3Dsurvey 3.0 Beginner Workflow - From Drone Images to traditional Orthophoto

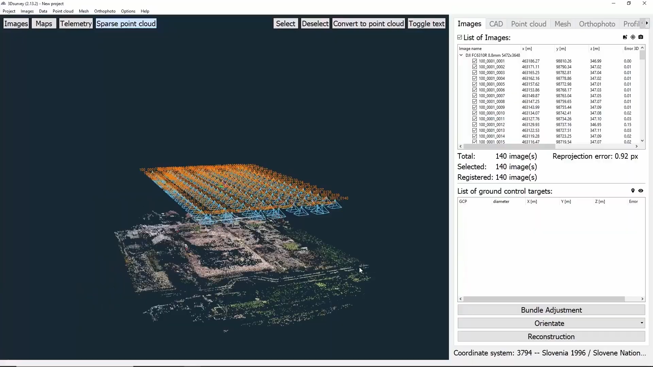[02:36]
The next thing to do is orientation. We'll click Orientate and choose orientation with GCP data.
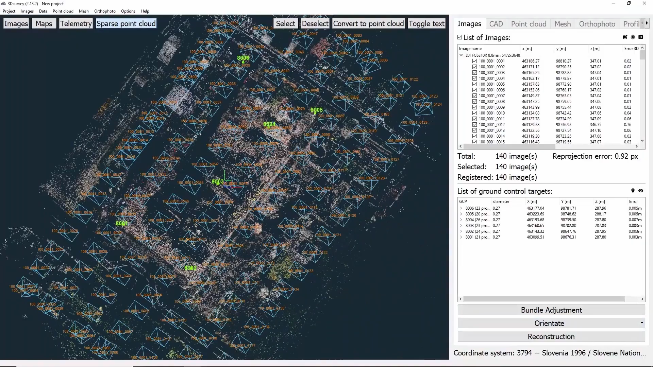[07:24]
If we expand the right window, we can see the values once again. That is it for Orientation step. So now, we move on to Reconstruction. To do it, we click on Reconstruction. The first thing to do is select our reconstruction level. I suggest you choose High, which is already set by default. The second thing is we must make sure the box is checked if you have Nvidia graphic card, which we kindly advise, as the process will be so much faster and you won't need to use your CPU.
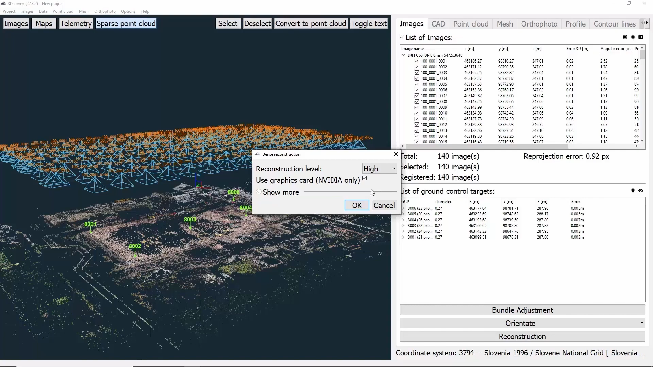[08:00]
So now, we click on OK and the dense reconstruction process will be started. This process will take about an hour and a half on my computer with an average graphic card. The better graphic card you have, the faster the process will be.
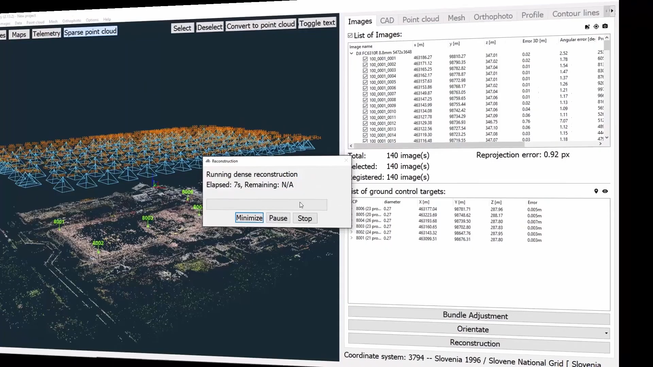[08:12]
Welcome back! Here, we can see the results of our dense reconstruction step, or as it is called, a point cloud. We can rotate the model by holding the left mouse click and dragging the mouse.
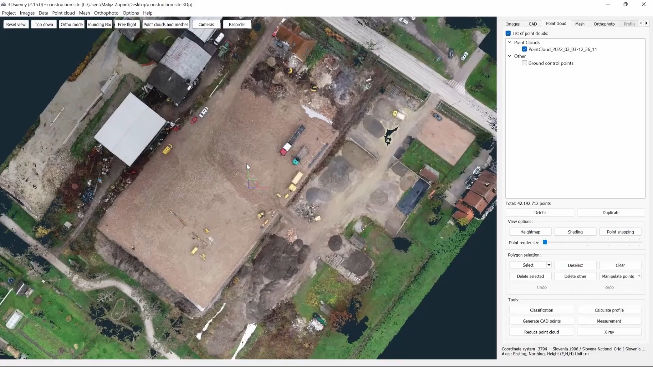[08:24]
We can also zoom in for details by double left mouse clicking on the area we want to zoom into.
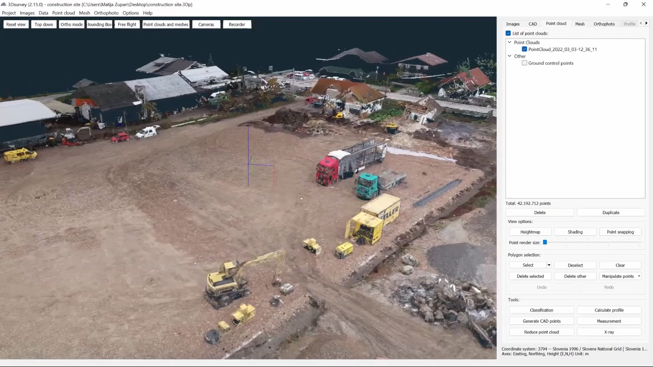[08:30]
We can also use the scroll wheel to zoom in. We can see that our point cloud is extremely detailed, with every single point having its own coordinates, which is basically impossible to accomplish by doing this the traditional way. The next thing we need to do is classify our point cloud, so let's click on classification. Here, we can adjust some parameters, but for 90% of the projects these are totally fine.
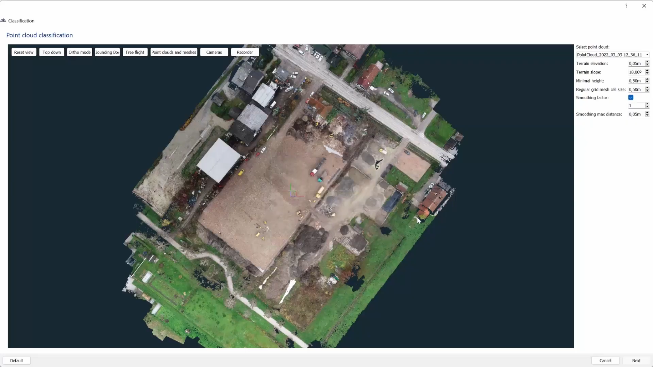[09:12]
As we see, it asks us to click on some biggest terrain regions. We do it and click next. The software will then show you what it thinks is terrain by coloring it red. If you are happy with the marked area, click finish.
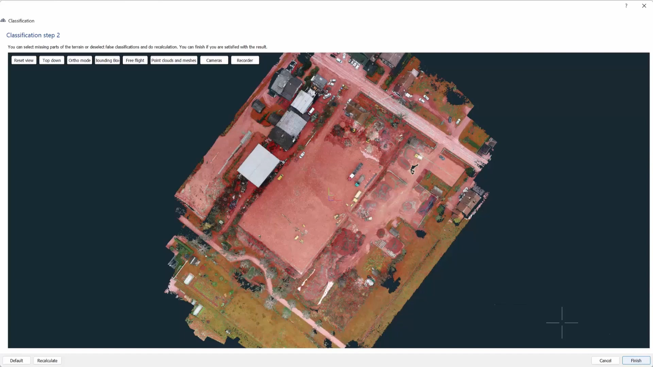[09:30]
If you are not happy, just click recalculate a couple more times. Now, let's click clear and deselect our area.
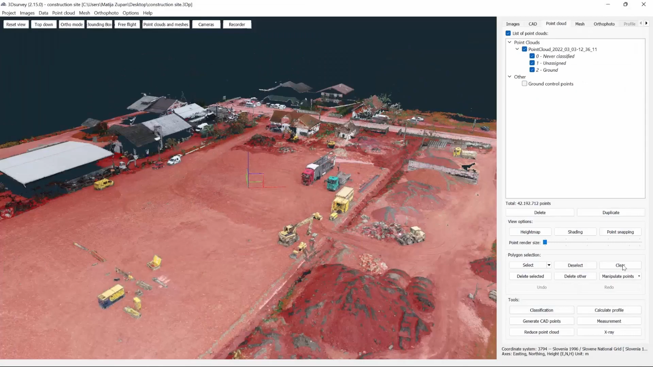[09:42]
In the list of point clouds on the right, you will see that your point cloud was separated into three different classes. The first one is called never classified. It is a class where points were before classification. The next one is called unassigned. And it contains all the areas you removed by classification.
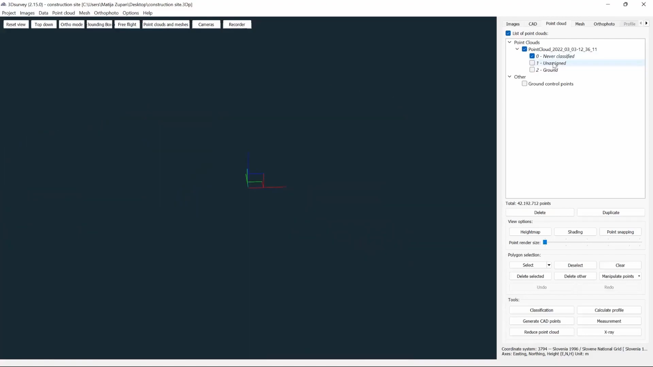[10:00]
The last class is called ground and it contains only the ground points.
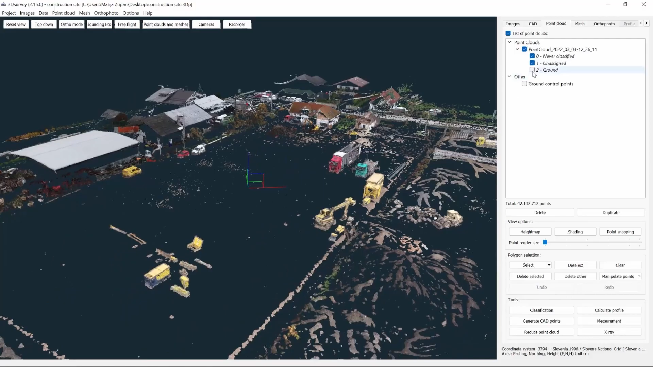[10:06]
Now, the next thing we need to do is create our DSM from ground points.
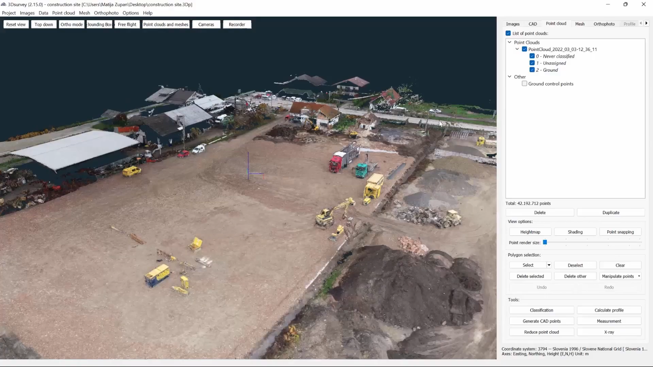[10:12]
So, we deselect our unassigned class, click mesh and click calculate new regular grid mesh.
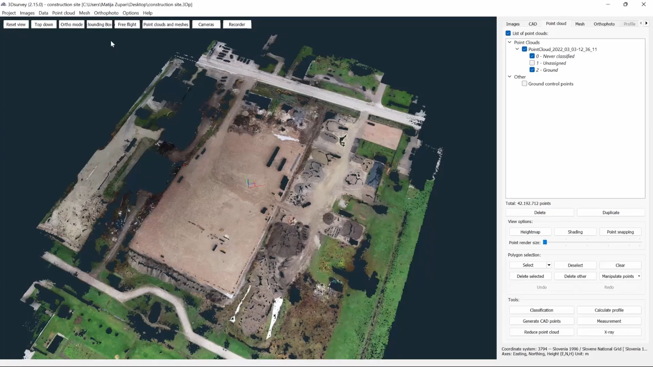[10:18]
Choose grid cell size 1 meter, hole filling mode is optimized and smoothing size 1 cell.
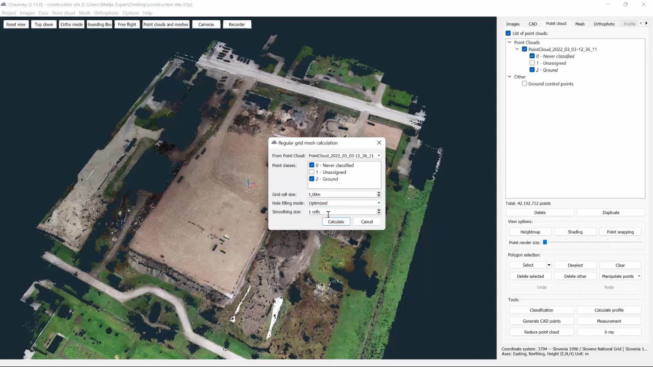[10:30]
When the DSM is created, we click on the orthophoto and choose calculate new top down.
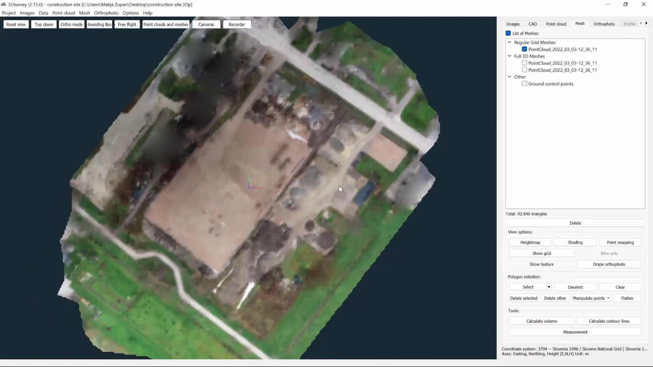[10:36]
We choose the traditional orthophoto with the grid size of our DSM and click calculate.
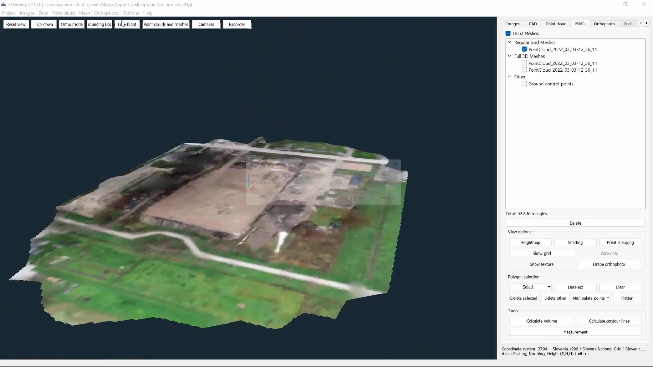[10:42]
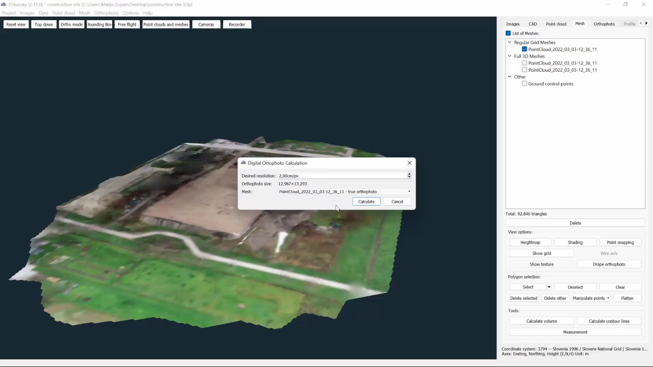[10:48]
At last, we can see our traditional orthophoto. This is all for this tutorial.